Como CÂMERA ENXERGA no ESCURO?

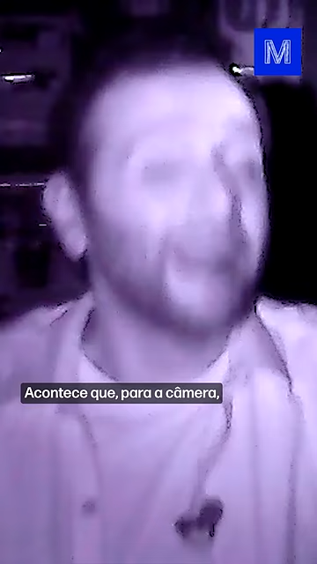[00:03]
Acontece que pra câmera ela não tá no escuro, mas calma, você já vai entender.
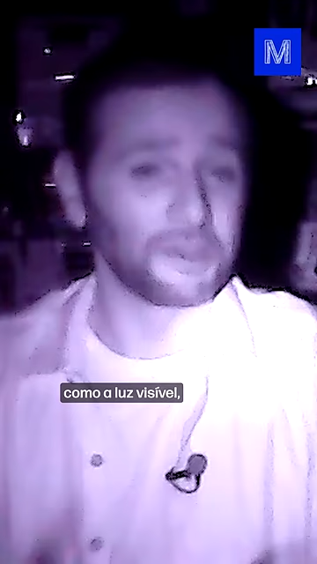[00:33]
Então algumas coisas podem parecer meio estranhas na câmera noturna, como a minha camisa, por exemplo, que perdeu o xadrez quando a gente tá iluminando com o infravermelho.